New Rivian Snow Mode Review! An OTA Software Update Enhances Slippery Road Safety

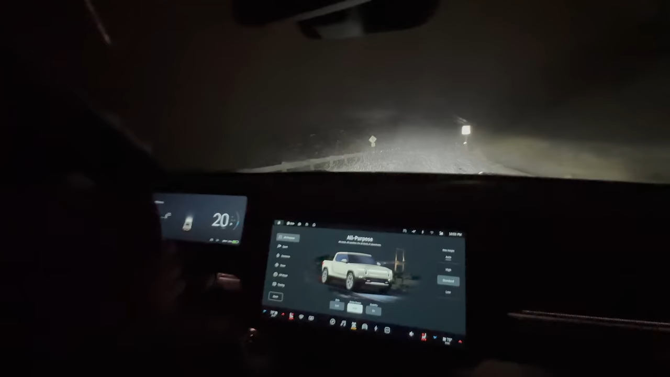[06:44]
Let me see if I can clear this. It looks like the washer fluid is a little bit frozen, should be heated, but it's barely, barely heated. So what I want to do is get us up on this constant radius grade hill and we're in pretty much fresh snow. Again, great snow tires.
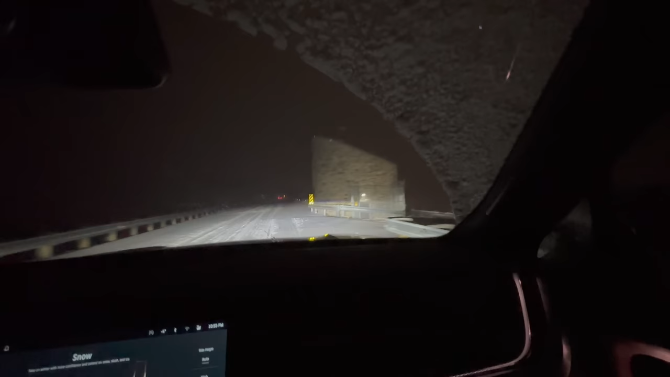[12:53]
I mean, it's just... And you would have no idea that that's literally a reservoir right there. Right.
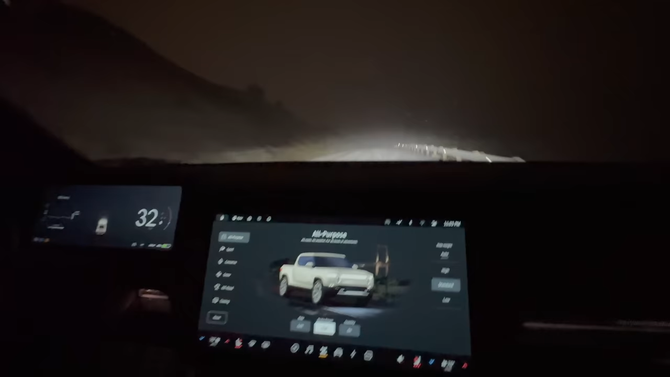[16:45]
and I'm going to lift off of the throttle completely in 3, 2, 1, and complete lift. Here we go, full lift in high regen. So, I can feel and I can watch the regen gauge slightly moving there, coming to a slower stop, transitioning to friction brakes, and full wheel lockup. So, we're completely sliding there at the end.
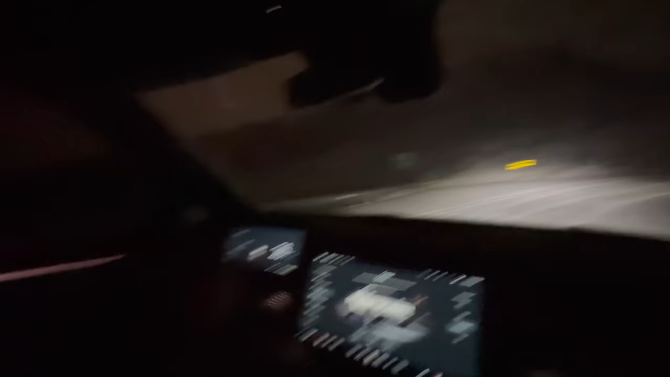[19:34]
And here, I'll just give you one last example. Let's go snow mode stability off and see how the handling balance is. Oh, very neutral. I'm actually having to continue to steer. No hint of oversteering here. It's utilizing the traction of all four wheels and tires, coming in progressively, adding throttle. Very, very smooth, very neutral balance. I like how each mode changes the character of the truck.
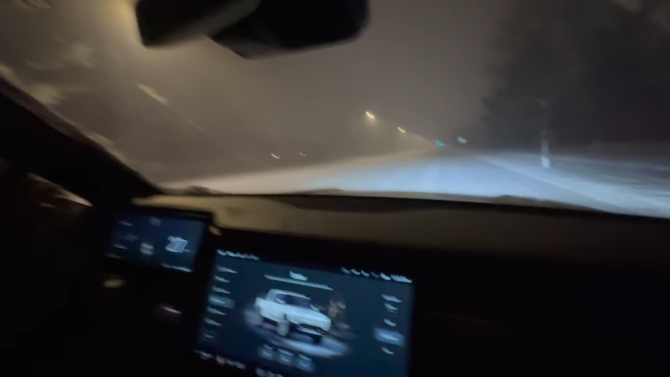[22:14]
So I'm just going to come full ABS braking to a stop here. Okay. So come full stop. Floor it. And it's going to spin up. But then we're going to hit this, like, plateau. So, like, right now, there's more the truck can do. It's just limiting power, limiting power. I'm floored. It's cutting everything back, and then we get the next wallop of power. So the one thing I'm picturing is, like, merging onto the highway, giving it more and more throttle. And it was definitely holding us way back on acceleration.